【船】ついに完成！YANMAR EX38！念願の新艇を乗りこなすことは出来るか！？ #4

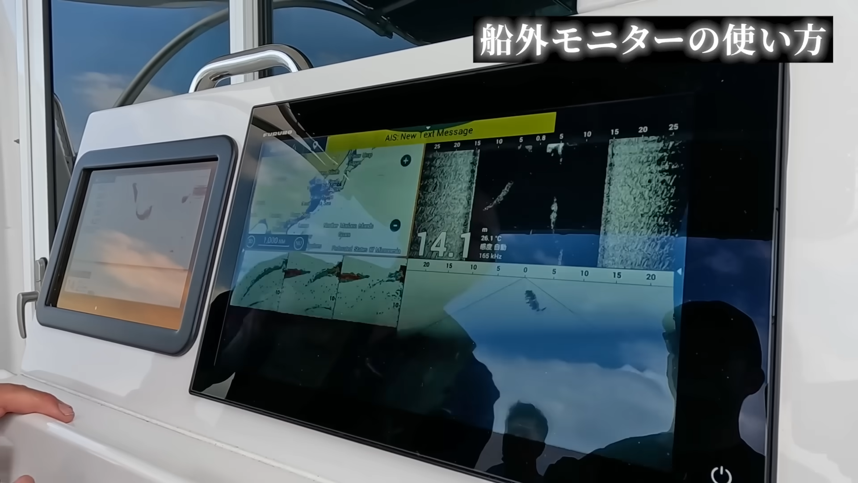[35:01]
座って見たいっていう時は、こっちで見てもいいので。映っていますね。映っていますね。映っていますね。で、これをチーズにはできるんですよね?
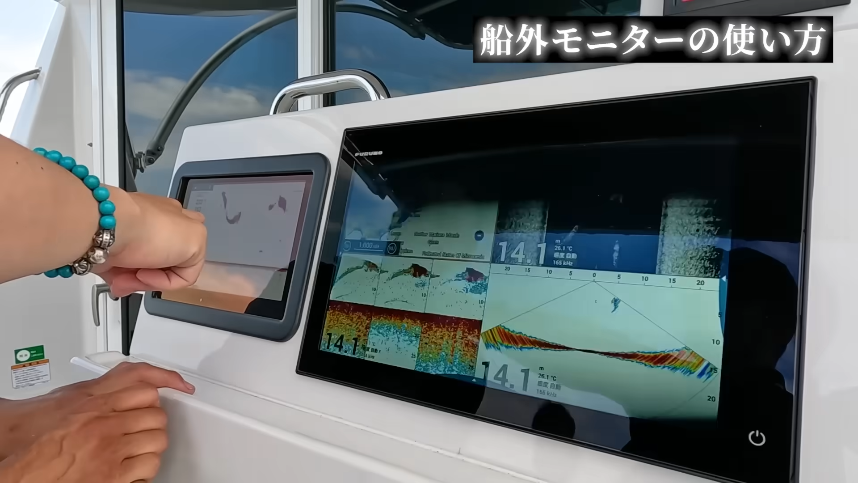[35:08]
On screen: depth 14.1 m
チーズにできます。もちろん。前でやらない?
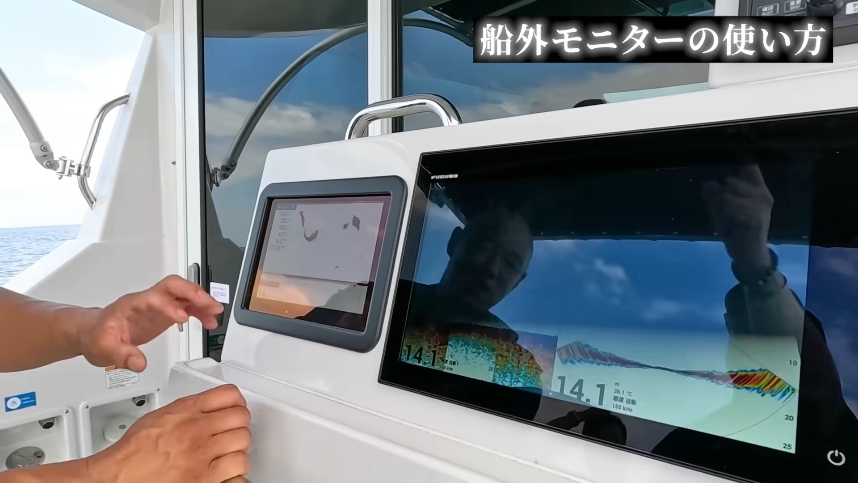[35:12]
前でやってもいいですし、ここでやると、ちょっと、お時間をいただく。こういう感じなんですけど。でも、通常は、これですよね?ツルする時は。こっちの方の画面で、見るようになると思います。まあ、いい。
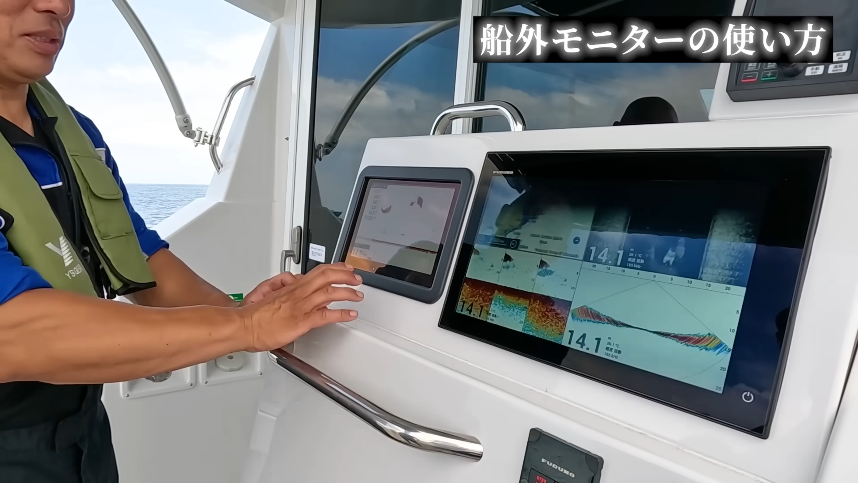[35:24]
ちょっと出しておきたいなっていう画面を、こっちに出しておく。こういう感じになる。あと、あれだ。こっちは、あれを出したいですね。地図を。地図を出したいですね。うん。
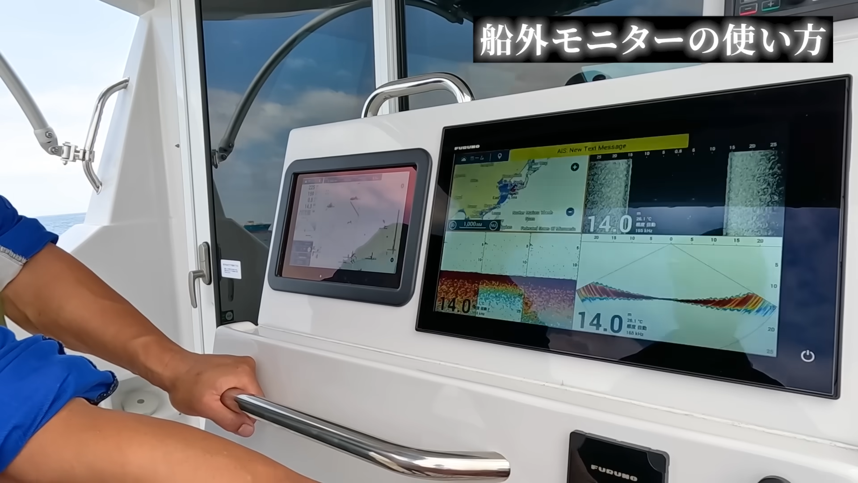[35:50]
あ、そうか。はい。ちょっと、だから、リモコンになってしまうので。
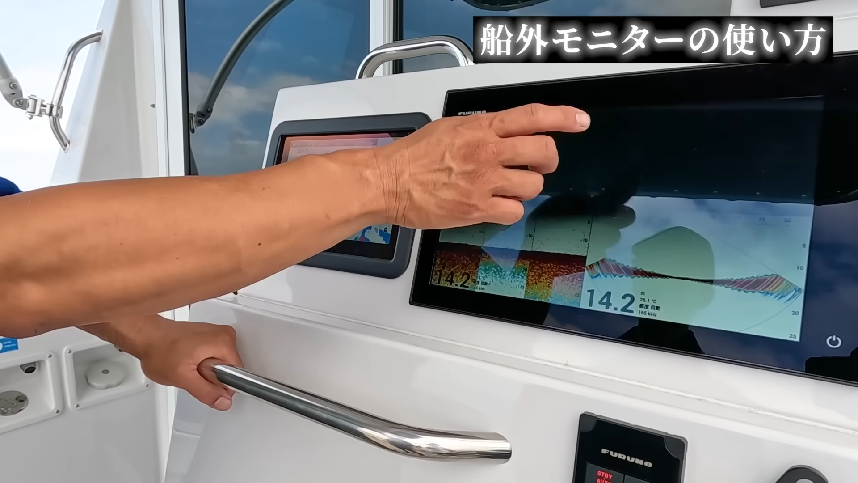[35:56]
こっちは、直感的に、タッチパネルで、こうしたら、本当に、いっちゃうんですけど。戻る時は、ホームで戻るか。
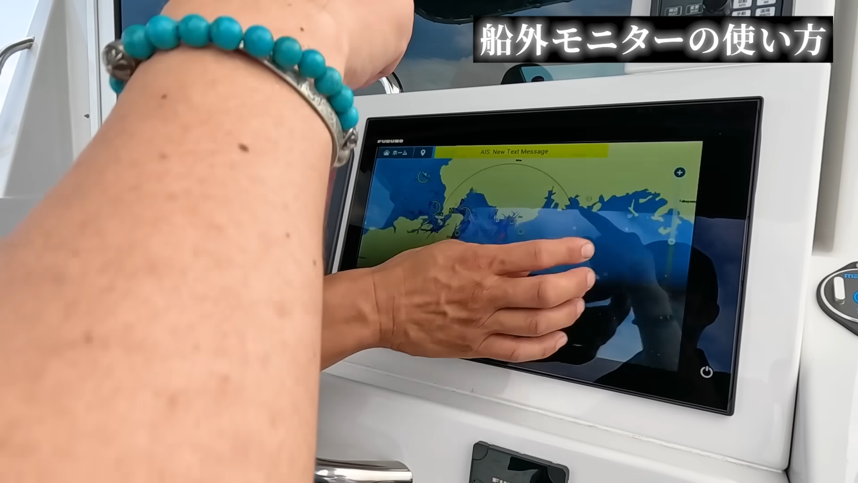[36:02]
ホームで戻るか。これ、4画面で出てる場合、2本指で。2本指で。2本指で。2本指で。
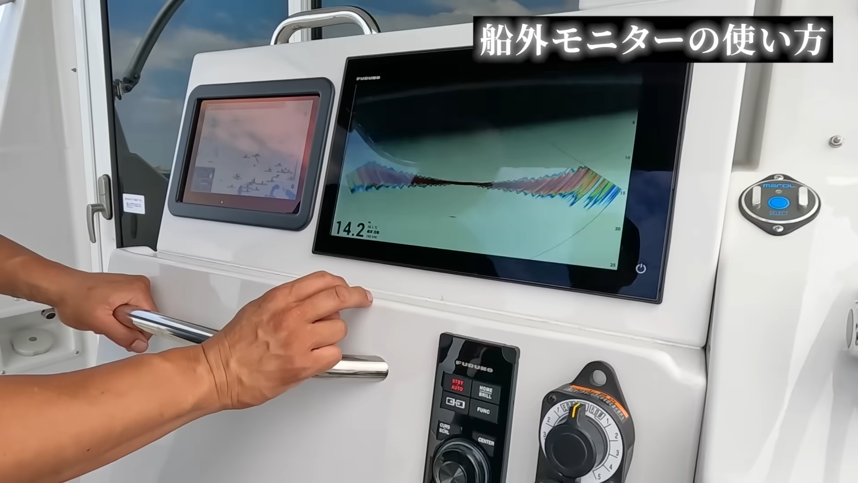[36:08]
今、設定してます。いろいろ設定ができるんですけど。こう、どうしますかっていう。
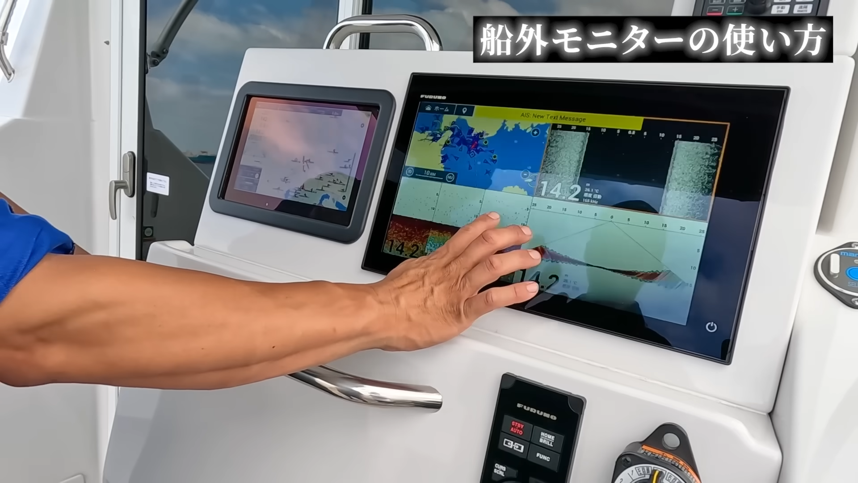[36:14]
こう、いろいろ出してくれます。左だと、情報が出て、下だと、そこの設定が。